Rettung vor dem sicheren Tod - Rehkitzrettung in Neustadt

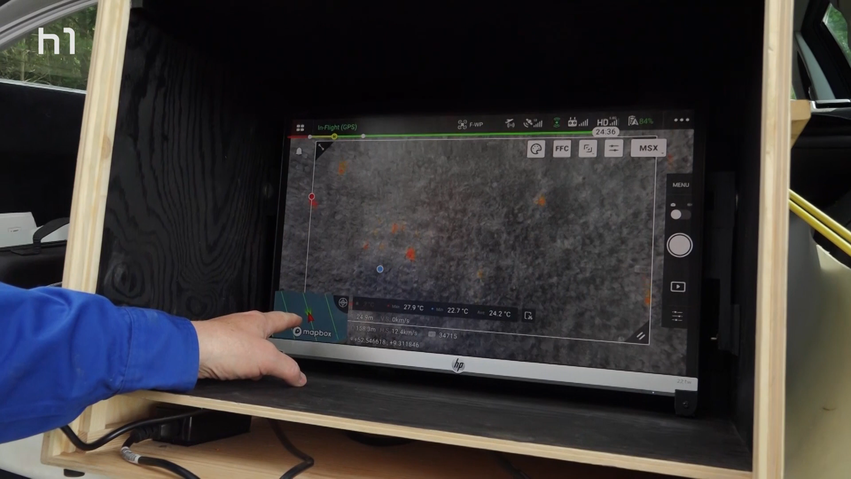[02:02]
Natürlich nur im Ausschnitt. Das gesamte Bild zeigt uns das Wärmebild.
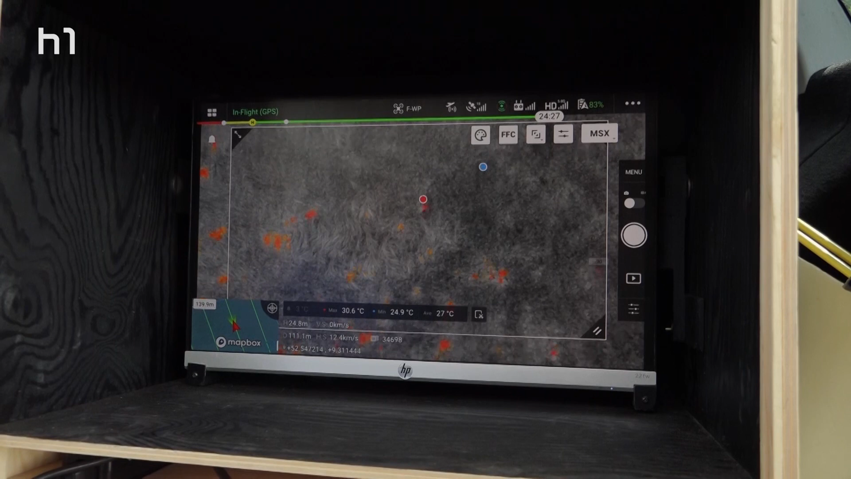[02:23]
On screen: max 30.6°C, min 24.9°C
Hier kann man ganz klar sagen, das sind Flächen, die von der Sonne beschienen sind und von daher leuchten, wärmer sind als die Umgebung.